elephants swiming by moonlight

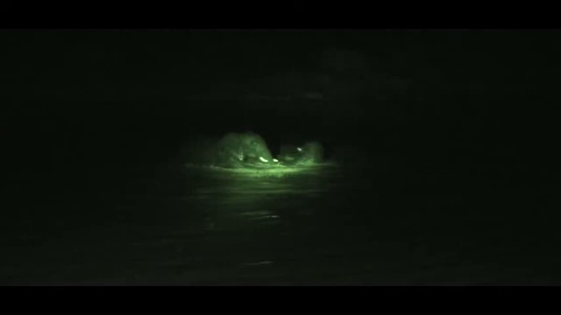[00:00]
l'altro affogato. Arrivano i due in soccorso.
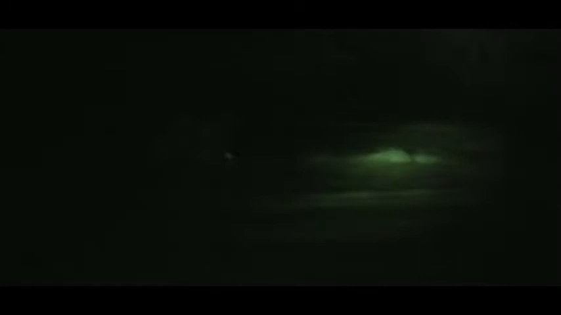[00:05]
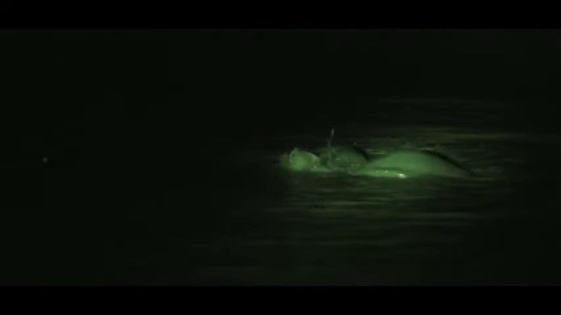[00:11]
Non si vede però. They're having a wonderful time, these elephants. This is, you don't see this often, by the way, them swimming.